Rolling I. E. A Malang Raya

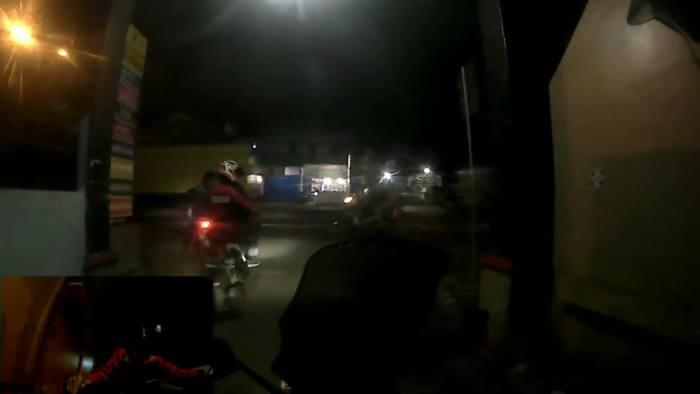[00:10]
Hey, si, si, si, si. Tadilok kamera aku, si.
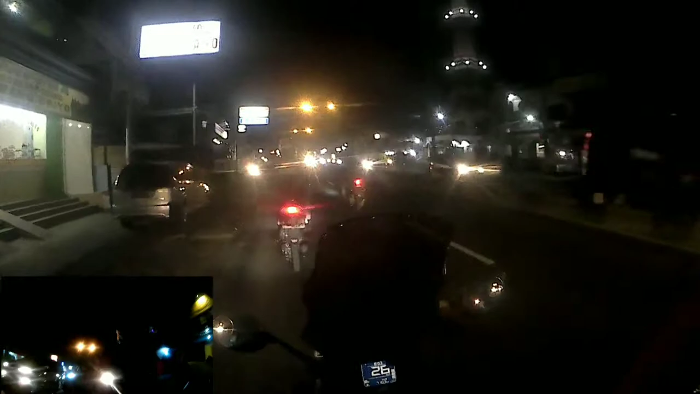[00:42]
Ini dari rekan-rekan di Malang Raya. Di depan Mas Adit, Mas Opal.